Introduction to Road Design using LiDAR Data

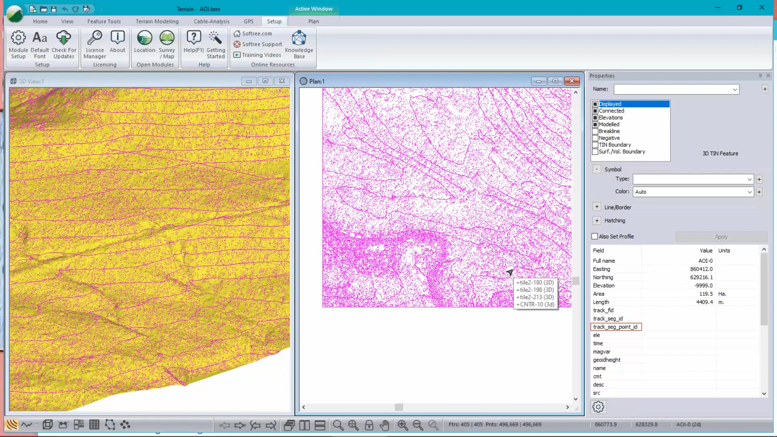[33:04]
near a road. And it's just redundant information. So taking out those points makes it a little smaller, a little faster. That's the only reason you would do it in this case. Okay, I haven't covered the comparison between points, which is part of the topic in our description,
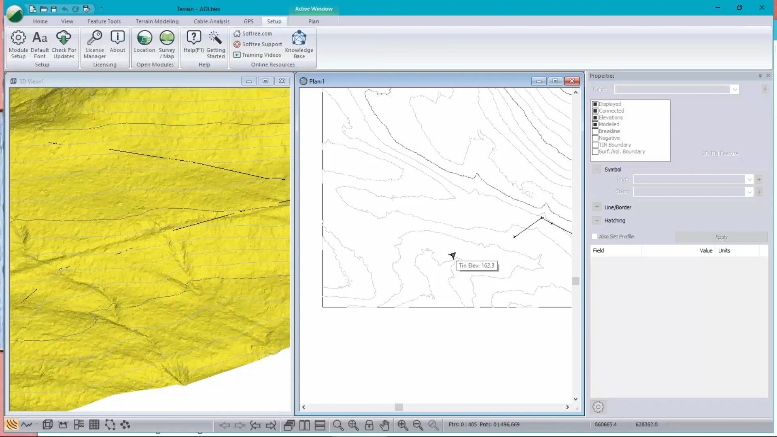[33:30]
and I will take a look at that right now.
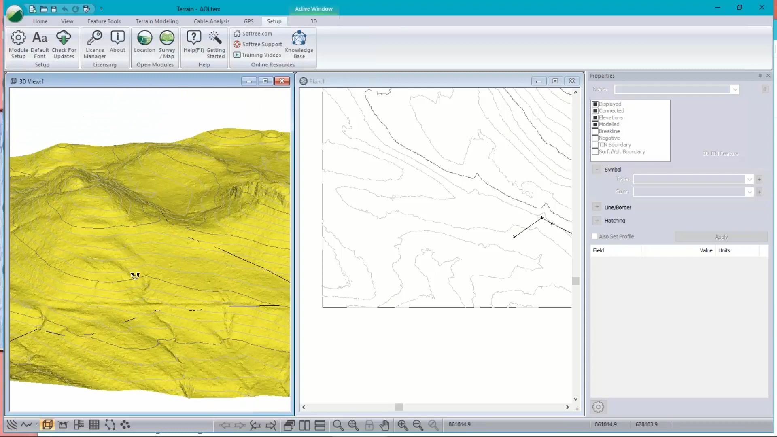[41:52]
Similarly, the plan view may take a while to update if it's got too many points in the contours, things like that. Okay, I think that just about sums up what we wanted to cover for today. We can answer questions offline.